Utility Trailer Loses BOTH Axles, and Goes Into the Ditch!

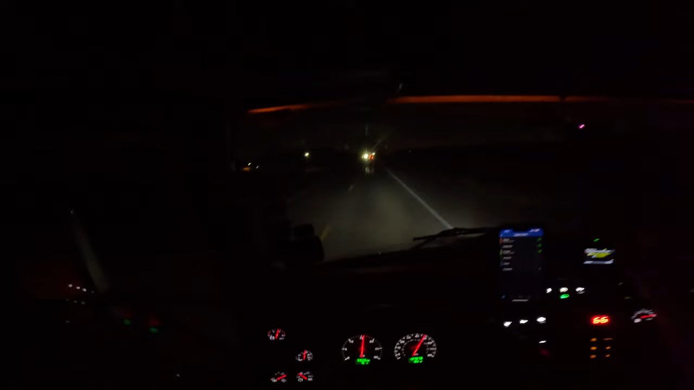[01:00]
Alright, so we're pulling up here. Then heard on the scanner that there's a trooper here now, and it sounds like it was actually involved in an accident. They called the wrecker for the other vehicle, and we're picking up the trailer here. I'm gonna see, it's right there.